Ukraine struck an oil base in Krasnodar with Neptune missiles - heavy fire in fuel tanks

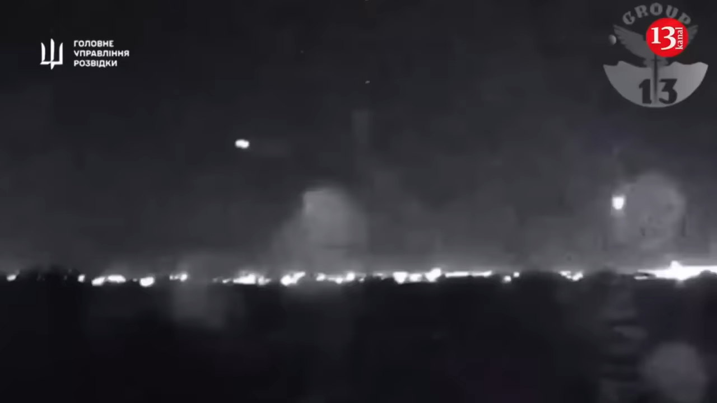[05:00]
of defense of ukraine confirmed that on the night of may 30th two russian boats were destroyed in the temporarily occupied crimea according to preliminary data we are talking about high-speed transport and landing